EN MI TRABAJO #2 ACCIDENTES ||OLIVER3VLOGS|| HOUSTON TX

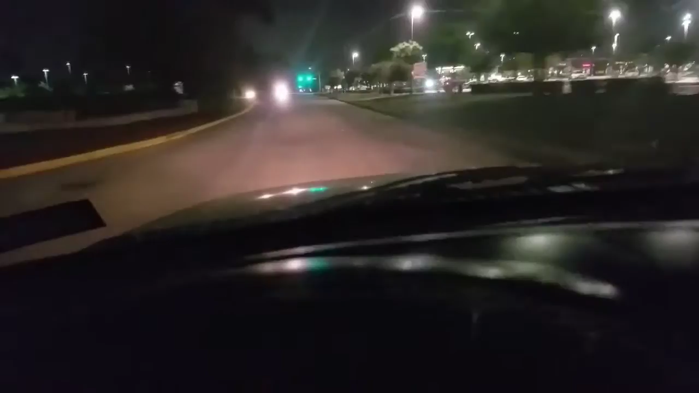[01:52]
There's the crew already on that. There's the crew, there's the crew. There comes the crew coming. Come here, there's the crew.
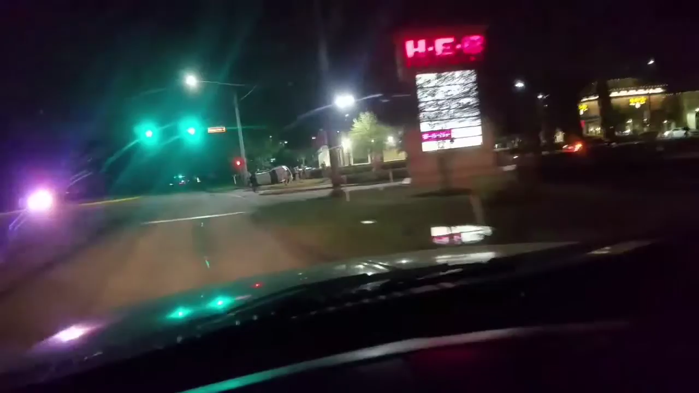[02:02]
There is the car bolted, there is the car bolted That one is, and there is the other one
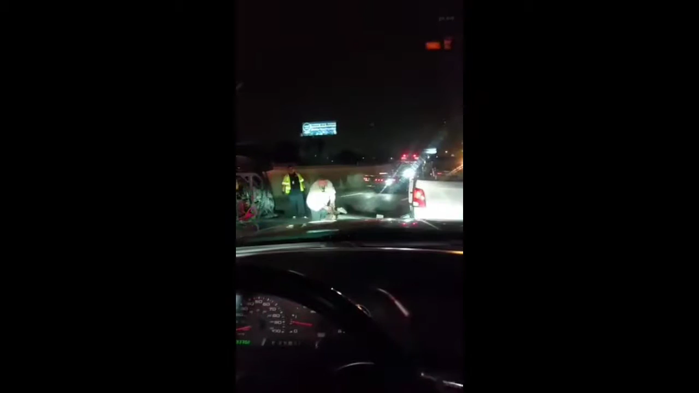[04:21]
we live 45 inbound Top of cross timbers One car major, rolled over Looks like a bad one